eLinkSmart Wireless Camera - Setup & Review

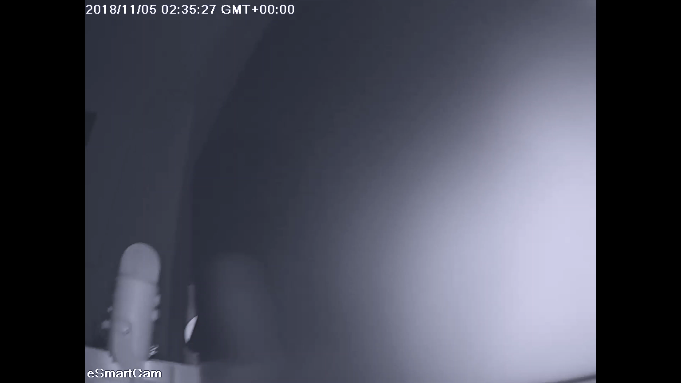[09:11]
Here's a footage of what it looks like.
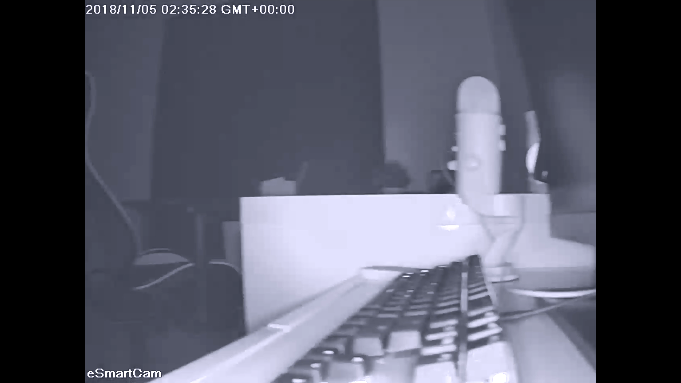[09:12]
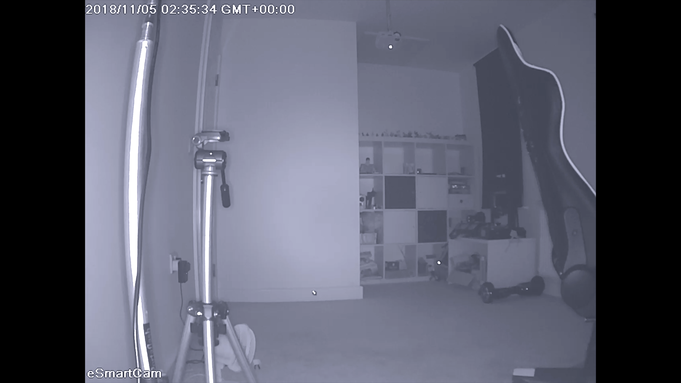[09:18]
When you leave home, you can hit the arm button to activate the camera's monitoring mode.